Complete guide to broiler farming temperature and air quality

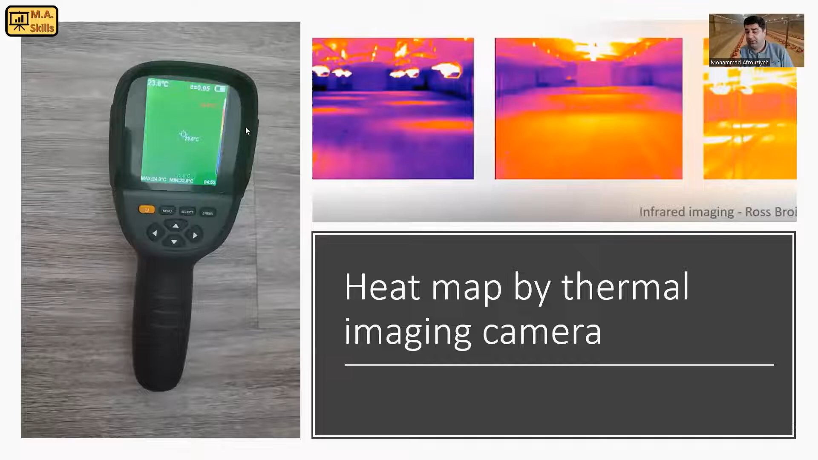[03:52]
So, by that, your birds wouldn't go under heat stress. That's why having a, you know, thermal imaging camera is really, really important, and I highly recommend it. So, talking about air quality and ventilation, we have some standards.